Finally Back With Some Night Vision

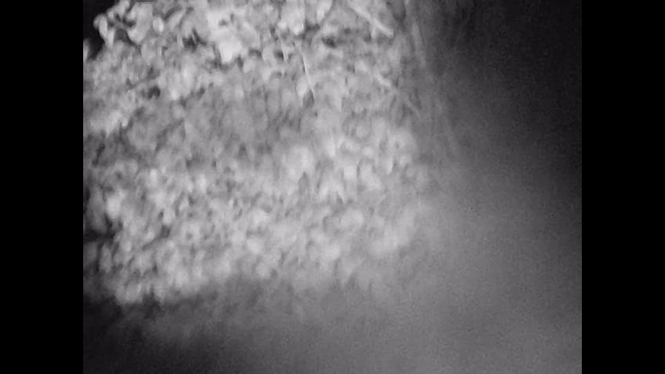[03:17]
Alright, I hit you, really? And I can see you in night vision. Really, dude? Corman. Yeah, I can't see that. He's too close.